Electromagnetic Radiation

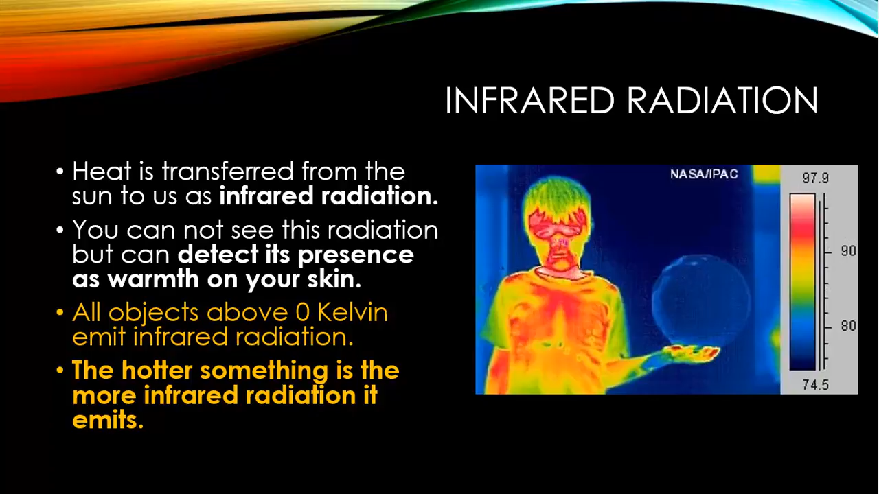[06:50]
On the right you've got an infrared camera which shows how much infrared radiation has been emitted by a particular object or thing. So ultraviolet light is another form of radiation on the electromagnetic spectrum as we work our way up or down.